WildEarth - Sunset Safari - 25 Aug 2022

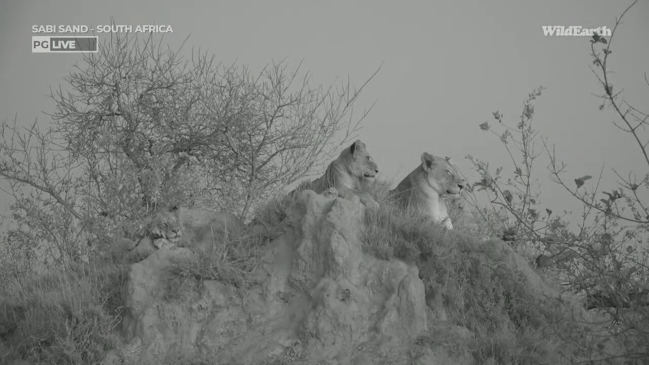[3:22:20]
got here at the right time. A negative, they've gone north up Zoe's Road. They're currently static about halfway up Zoe's Road now.
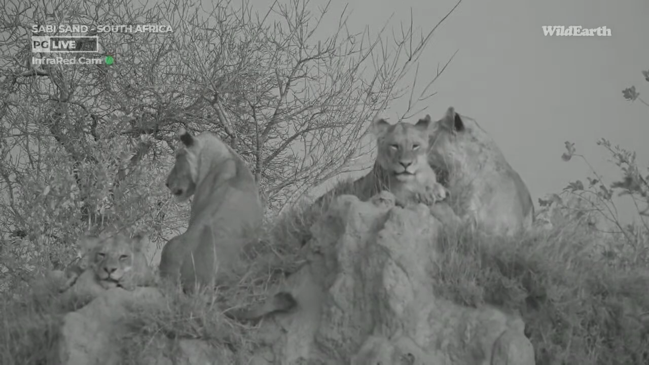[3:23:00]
I mean, can we just take this in, everybody? Perfect moment. If we had arrived at that lion's sighting,
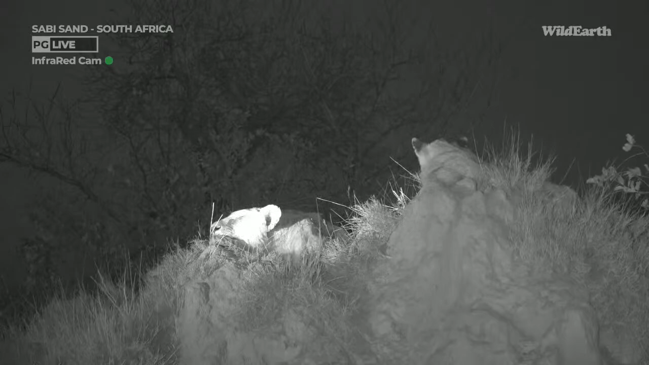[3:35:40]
So that's the light that you can see at the moment. You can also hear a vehicle moving. You can hear some branches in the background. Don't be alarmed. We do know that they are here, as do the lions, as I'm sure you can see. Oh, big yawn. Wow, those teeth.
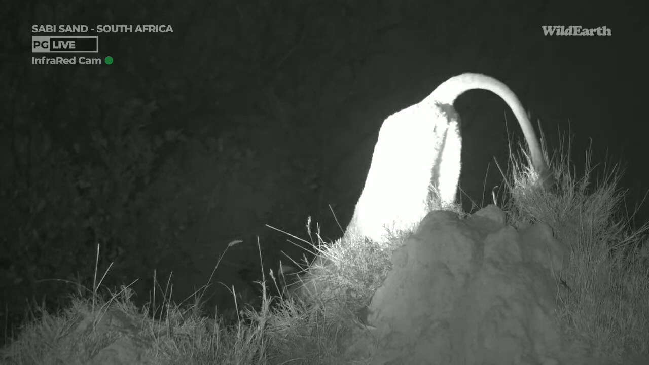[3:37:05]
So they've done an exceptional job, and hopefully they continue to do so. I don't have any doubts that they will continue to do so, but it is the wild, so we can't guarantee. All right, we are going to have a move.
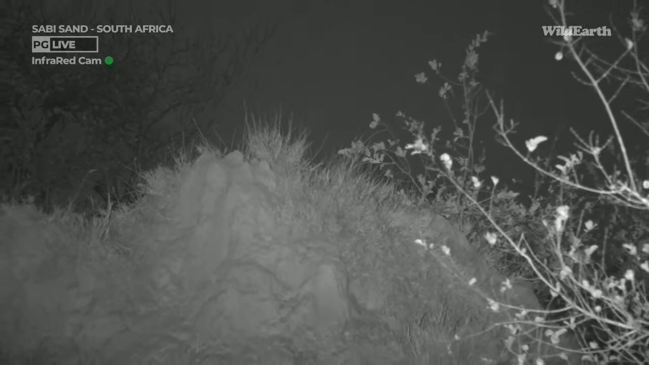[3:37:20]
That was incredible. Yes, the lions are certainly moving.
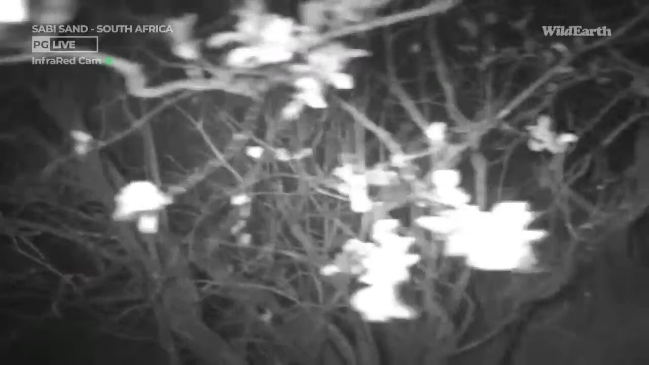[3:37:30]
Sorry, everyone, I've got a bit of a a frog in my throat, as my mom would call it.
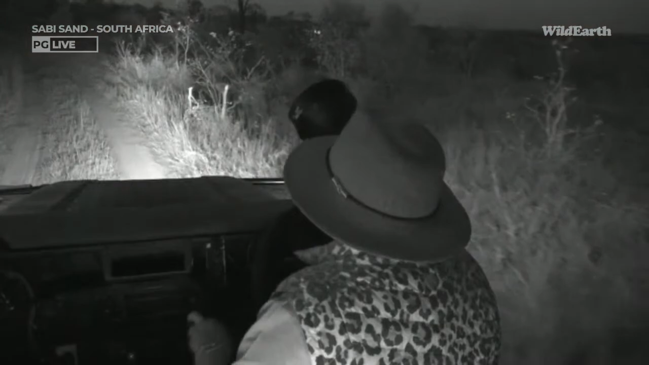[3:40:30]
All right, everybody, we have had to leave the lion sighting. They have moved into such a thick section towards the drainage line that I was not willing to follow with Wendy. In fact, the other vehicles left as well, so it wasn't just us. It's just a little bit too thick, and by us trying to get through there, especially at night, not only can we damage the vehicles, but we can also damage the environment, which is actually the bigger concern.